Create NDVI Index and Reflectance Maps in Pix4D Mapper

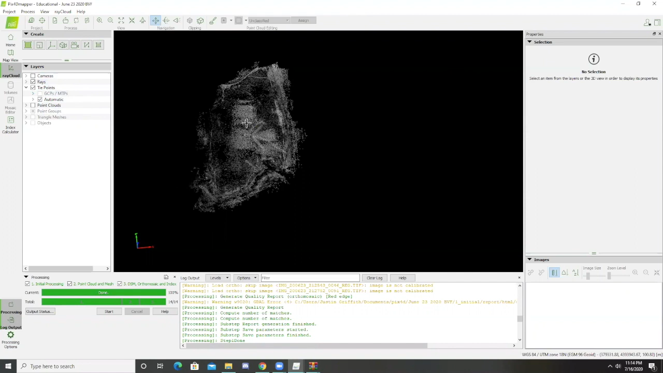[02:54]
but this will be used if you georeference in PIX4D. And I'll just talk very briefly about that. So we would take our cameras off and you can see all of these ray cloud images. If I zoom in, these are the different pixels that are created. So if I were to georeference an image, I could just click on the image.
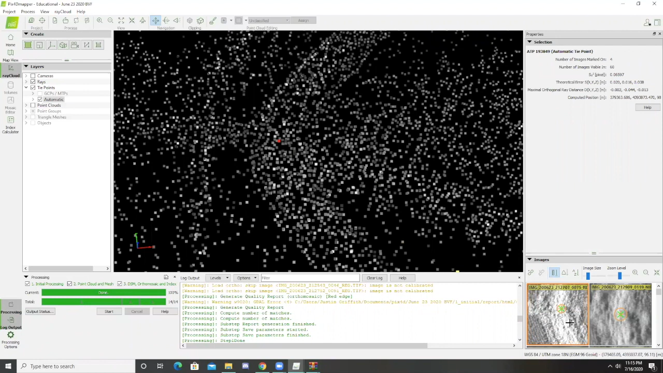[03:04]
And then here it'll show you, if I press the space bar and hover over the image, exactly where this is and where it is geolocated.
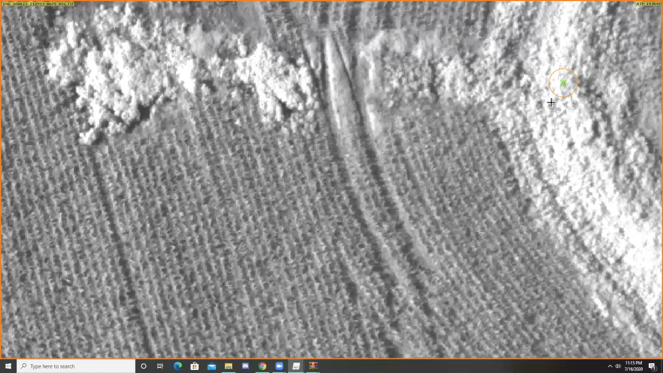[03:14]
And the drone is automatically geolocating these images. So that is something you need to know if you're going to georeference.
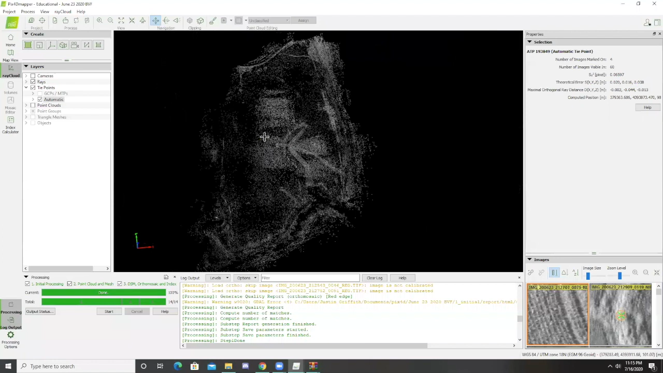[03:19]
It's not too important for index and reflectance maps, but I just want to share that.
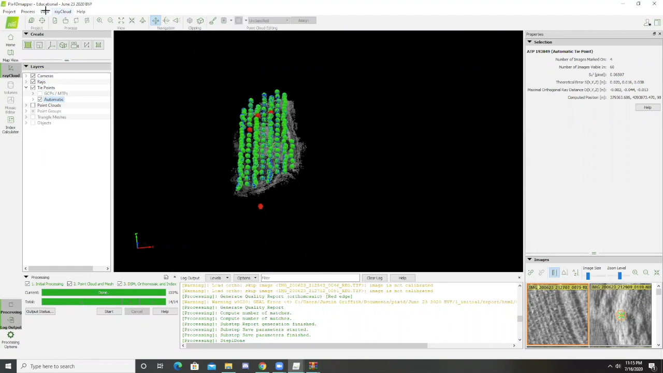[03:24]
So then we would go to our index calculator. And here is our index map that's created.